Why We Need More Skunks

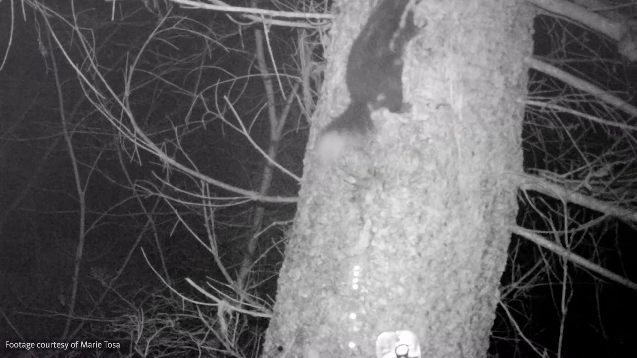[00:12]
Despite their wide range, surprisingly little is known about this mysterious species. They are still a skunk, so they do spray.